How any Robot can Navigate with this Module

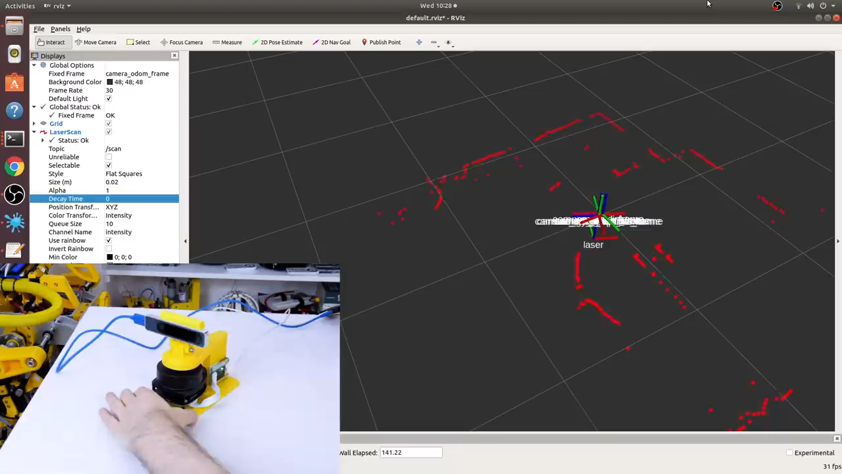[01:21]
and here I've applied a transform to stick the laser and the tracking camera together.
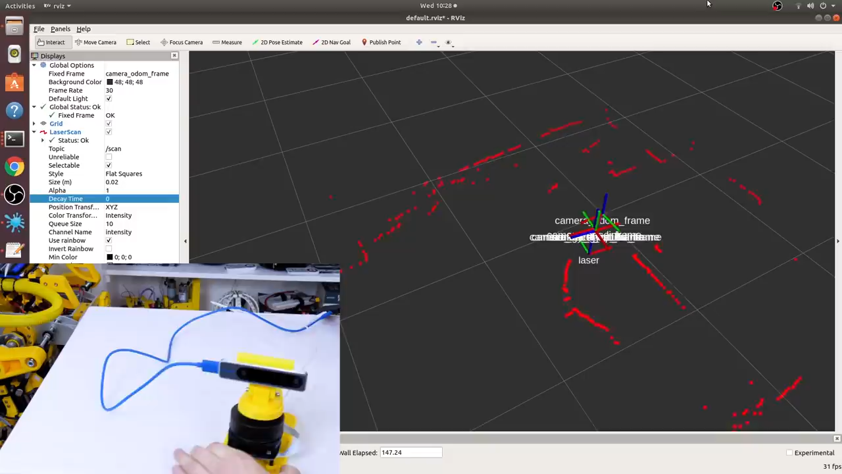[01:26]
That means as we move the tracking camera around in the environment, we see a transform for the laser moving with it,
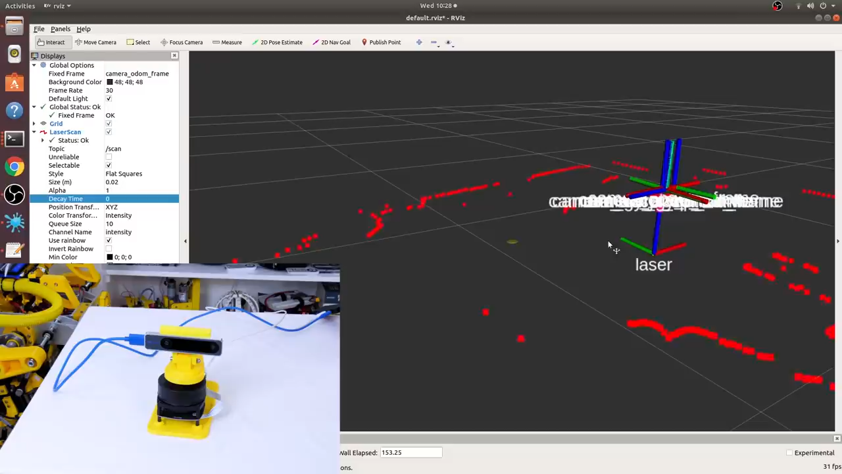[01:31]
and the laser scan should stay still, plotting out the walls as the camera and the laser assembly moves within it.
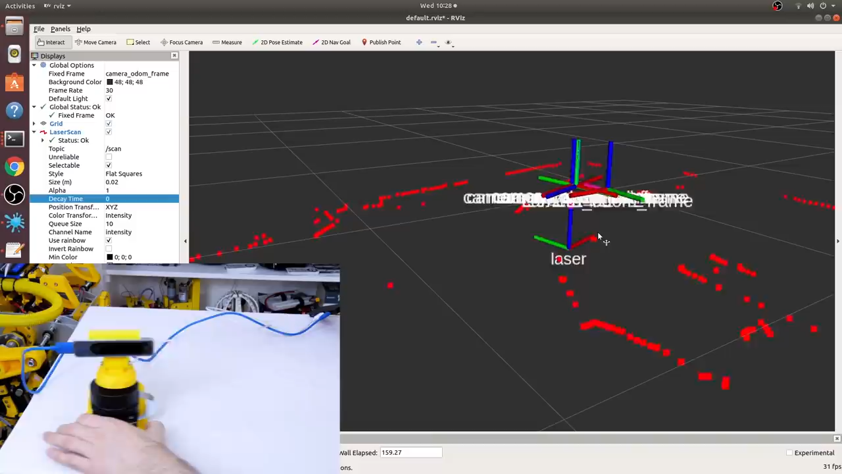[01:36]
And to prove this works well with no wheel odometry whatsoever,
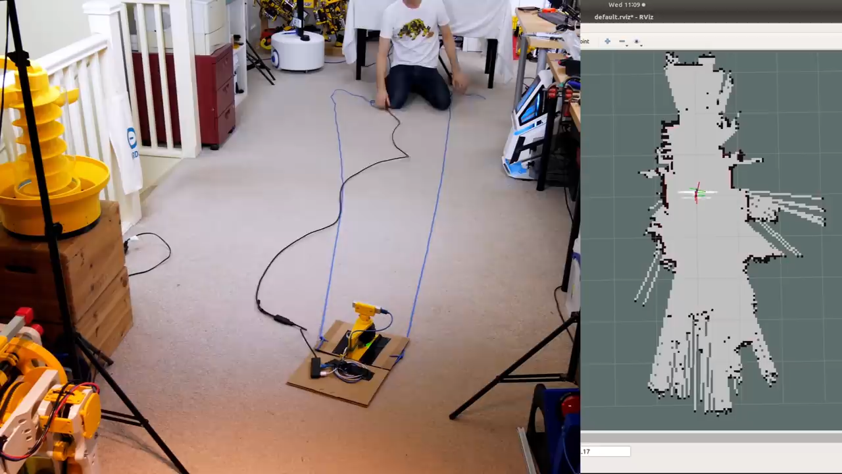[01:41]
I mounted the whole thing on some cardboard and pulled it down the floor with a piece of string. I've got a long USB cable trailing there as well, and we're running ROS Gmapping.
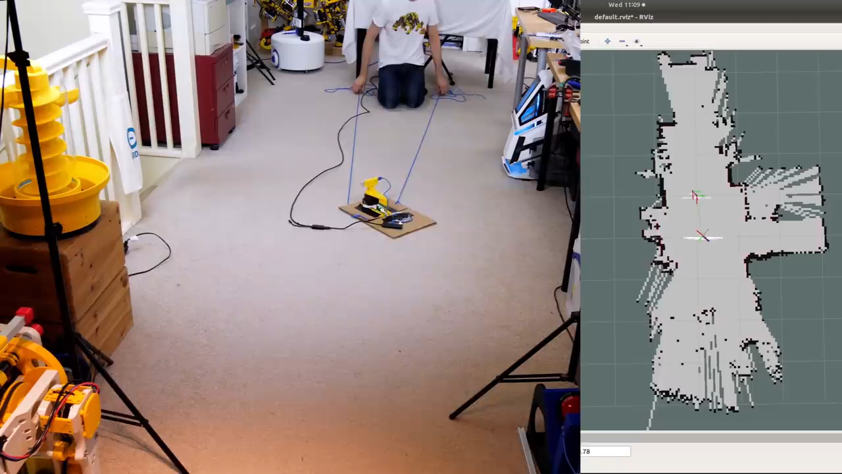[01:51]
You can see that it's actually building a map of the environment as we pull it past a stairwell that gets rendered, and despite the junk all around the room and the rather messy edge, we can see we get a rather clear map in the end.
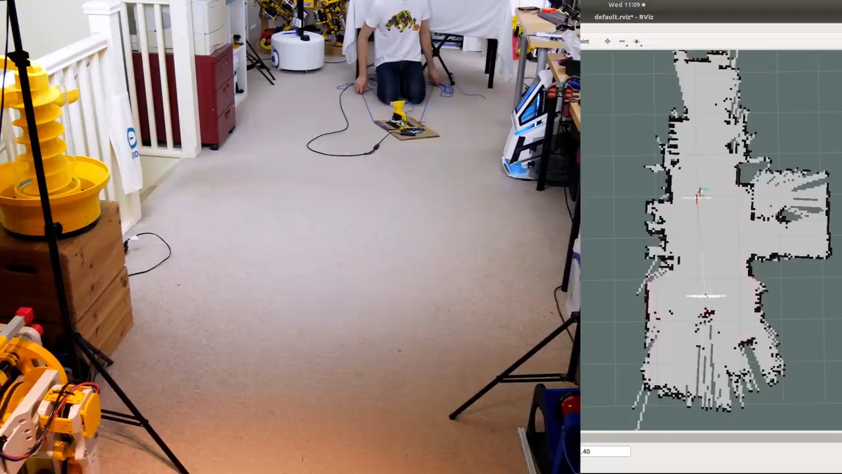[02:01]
The next thing is to mount the whole thing on the robot dog and see if that can draw a map. And the advantage of a robot which can walk all around or drive all around is that we can cover the areas multiple times and get a much better render.
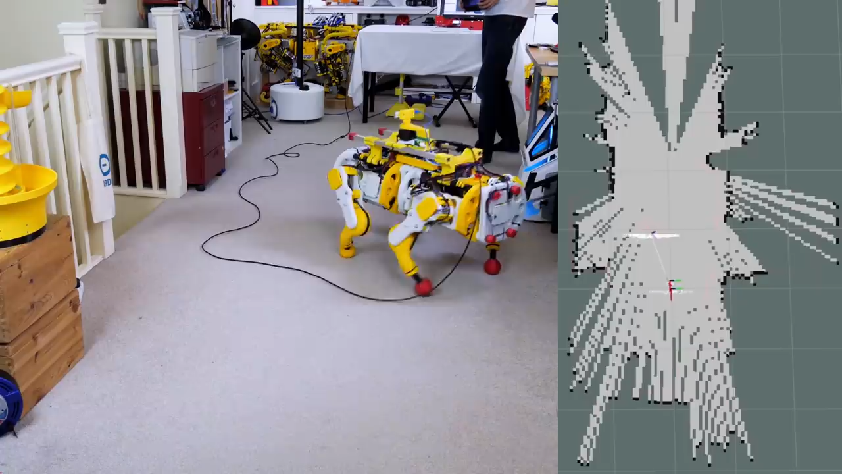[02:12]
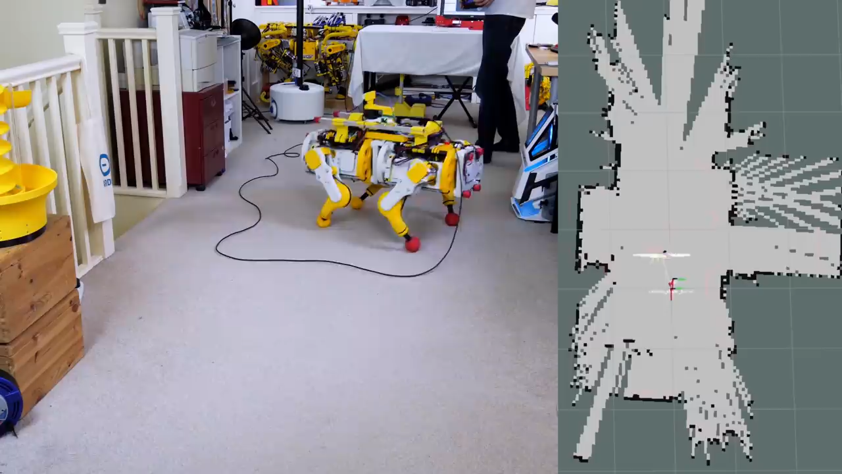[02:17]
I wasn't sure how the laser was going to hold up because the dog's quite wobbly and shaking it all around doesn't seem like much of a good idea,
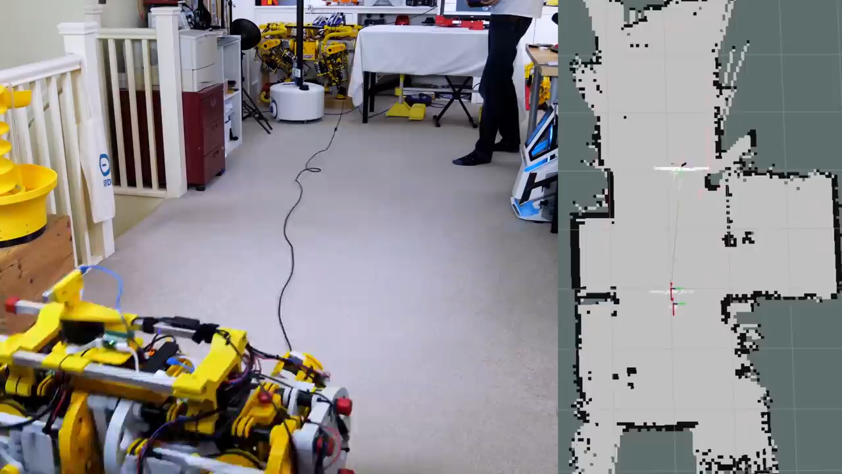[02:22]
but it actually worked pretty well and we managed to draw a map of the whole environment. The next thing to get working would be driving between waypoints autonomously, and I've already achieved this with my really useful robot project,
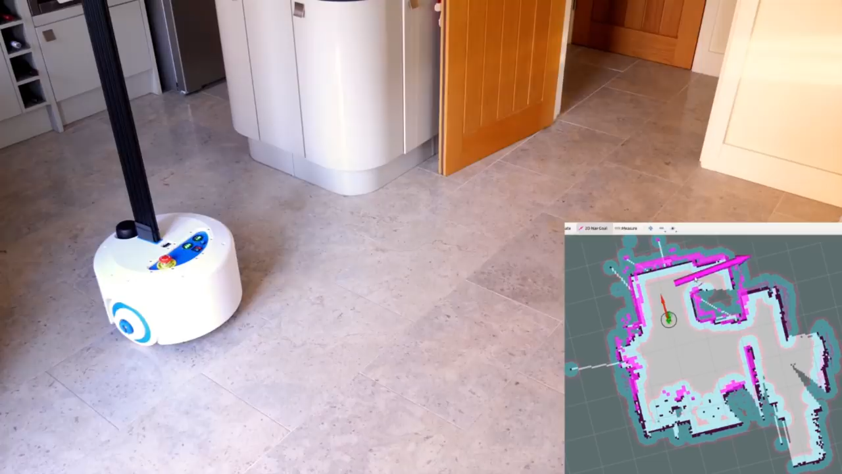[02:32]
which is ongoing, and you can find that in my channel as well. That's using a slightly better laser, one that costs about 4 times the price, so the map's slightly better, and it's only using wheel odometry to work out its position in space.
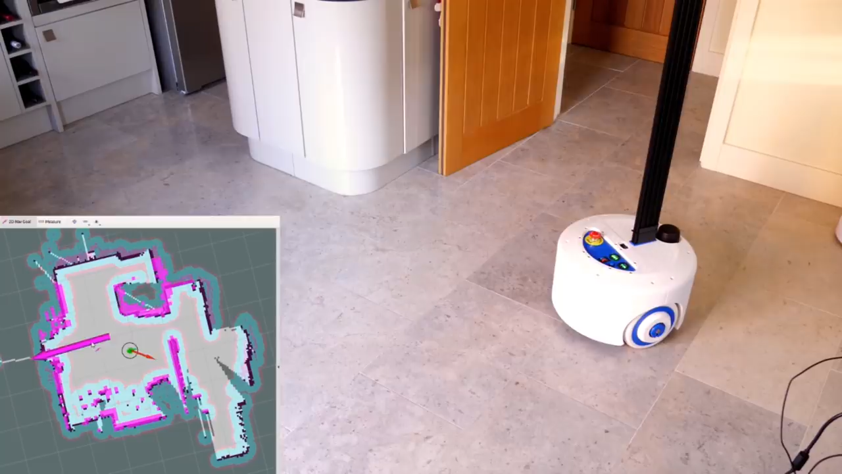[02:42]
It's time to rebuild the mount though, because with hindsight I really should put the laser on the top,
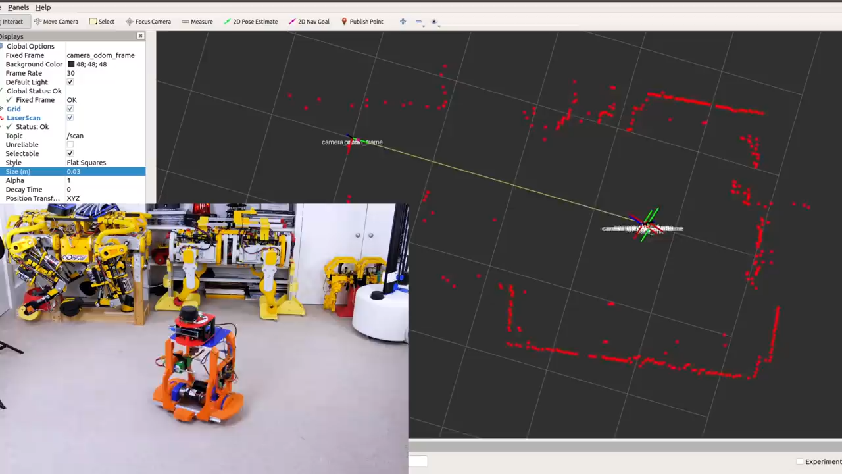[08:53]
Odom is the stationary reference, and the robot's base link moves away from it depending on how far it's travelled, since it was powered up. We can see everything's working pretty well because the laser scan stays pretty much still as the robot moves around in the environment, and this is a really important part of the configuration to getting mapping and navigation working properly.
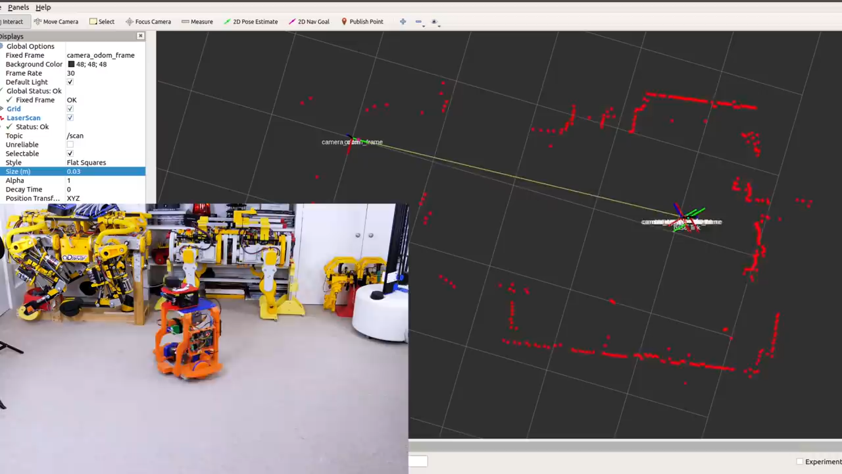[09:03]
Another feature with the tracking camera is that if I physically move the robot, it moves on the map.